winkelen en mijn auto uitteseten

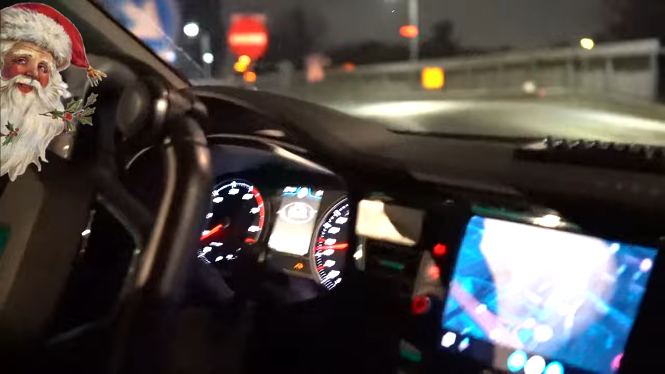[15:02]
Ja, maar ik glijd weg. Je glijdt weg, oké. Okay. Het is hier een beetje vochtig. Ik hou het in de gaten.
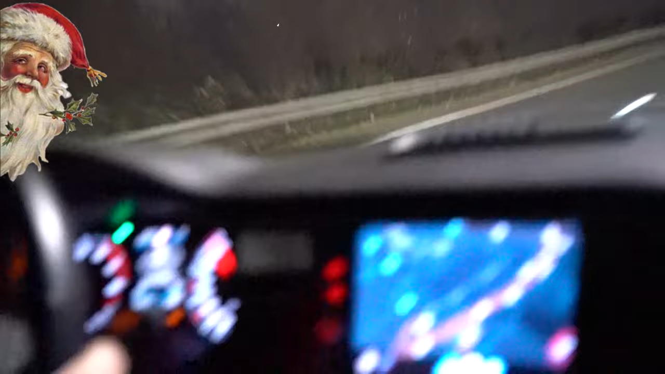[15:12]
Ik glijd weg. Nee, oké, okay, dat is niet handig dus.
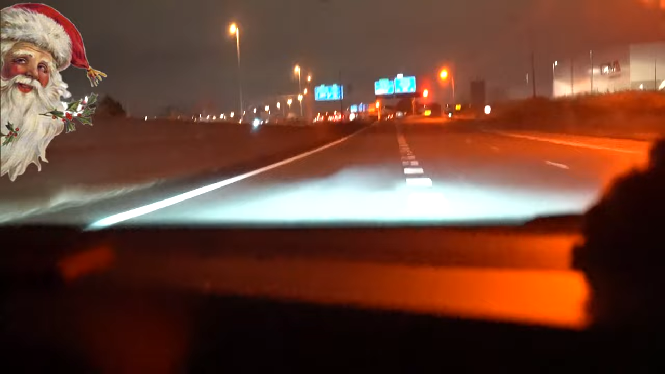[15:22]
Maar dat komt ook omdat ik een hele scherpe bocht nam, hè? Ja, oké, okay, maar nou even kijken. Dus ik ga het even recht toe, recht aan filmen.
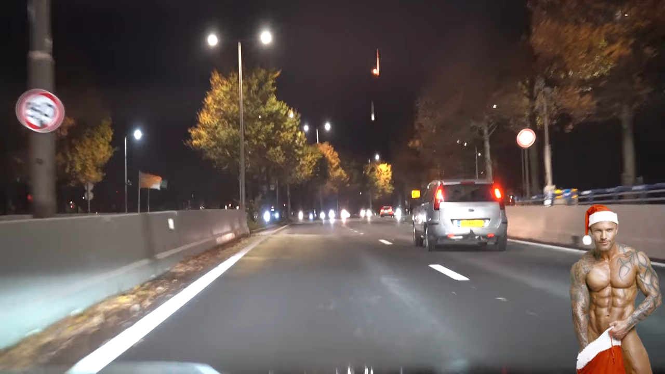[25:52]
Nee, ze gaan die kant op. Staat in. Okay. Ga ik dat rondje weer even doen en dan zo naar huis. Even kijken hoe die daar rijdt over de trambaan en alles heen.
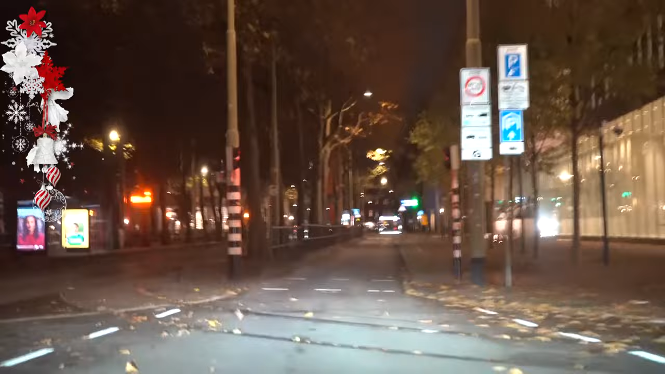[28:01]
Ja. Maar je kan toch ook zo rijden, zo? Ja, kan dat. Dat denk ik. Alleen binnendoor, dat is het enige. Alleen binnendoor, dat is het enige.
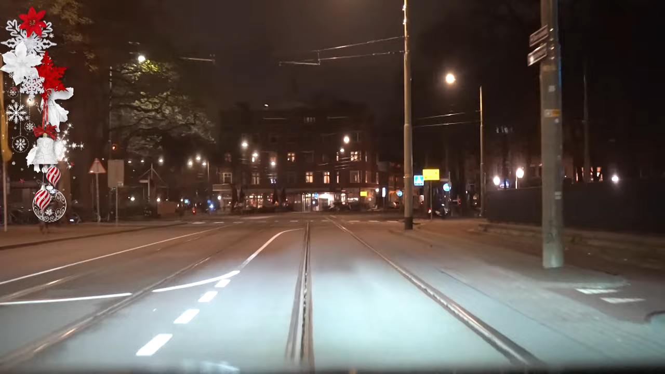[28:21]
Ja, maar iedere keer rij ik zo, maar ik wil nou een keertje... Zo rijden. Niet tussen. Wat bedoel je? Wat? Daar mag je niet in, ja, daar wel. Nee, wel? Ja, wel, hè? Maar daar mag je niet in, daar wel. Ja, dan krijg ik een beetje garage uit.